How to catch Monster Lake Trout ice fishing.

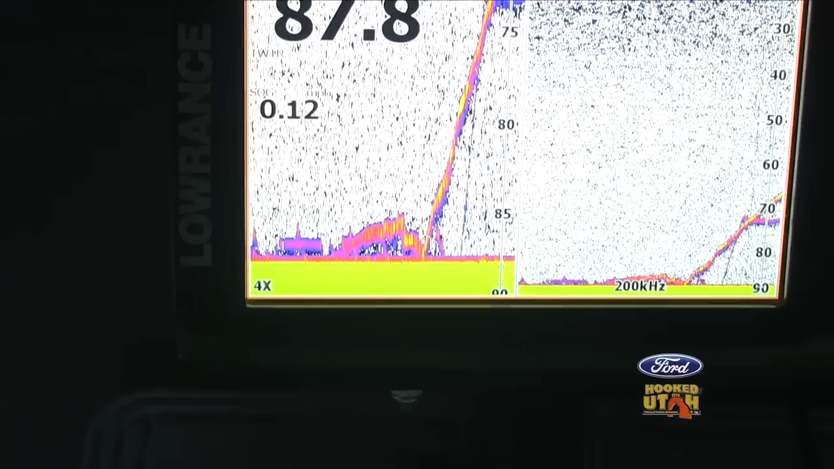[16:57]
Gary gave him a pop. Fish dove down, hammered him.